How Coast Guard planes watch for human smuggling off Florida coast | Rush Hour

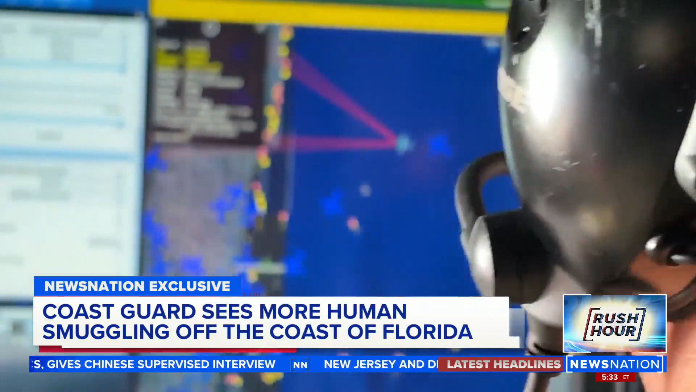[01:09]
Radar and advanced cameras on the plane can see for miles, zooming in on anything that could be suspicious. We've seen a lot of boats already today. How can you tell if it's migrant activity?